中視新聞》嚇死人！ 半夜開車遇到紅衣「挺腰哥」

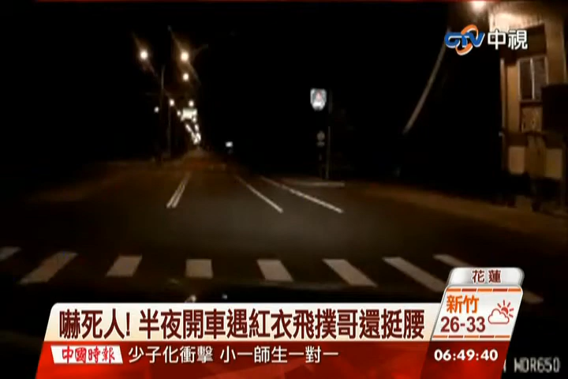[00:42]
但坐在车上的驾驶可是吓得连魂都没了。再看一次行车记录器，黑夜中一红衣男子就像超级玛丽一样单脚跳跃扑到地上，消失在镜头前，但又随即站起身好端端的往回走。这发生在31号晚上，驾驶开着新车上路，却窜出红衣男子。